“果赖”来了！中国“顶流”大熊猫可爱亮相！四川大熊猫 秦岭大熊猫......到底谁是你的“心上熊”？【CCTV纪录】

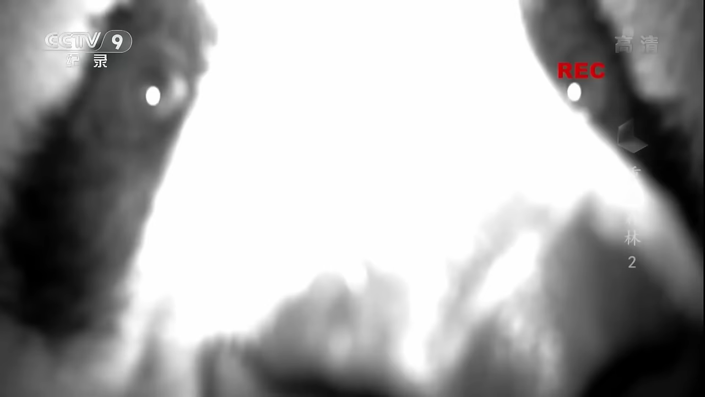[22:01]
刚放归的熊猫也被红外相机拍到了，
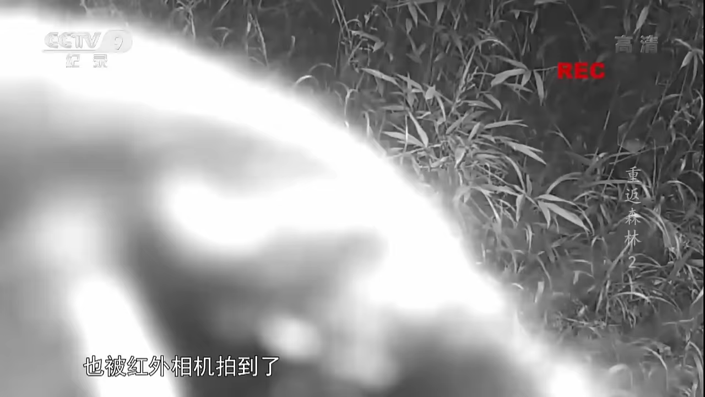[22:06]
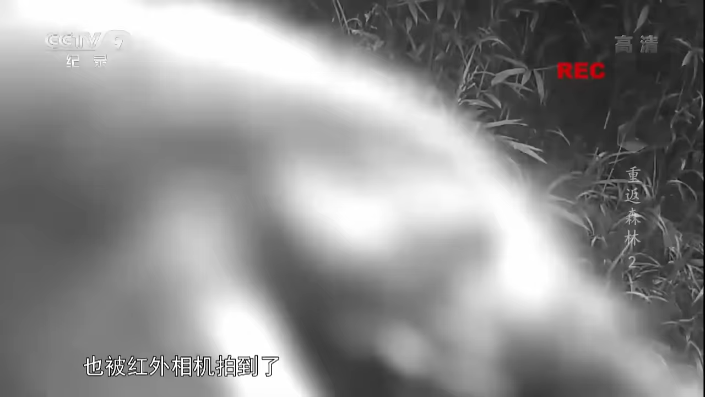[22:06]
原来是它在破坏红外相机。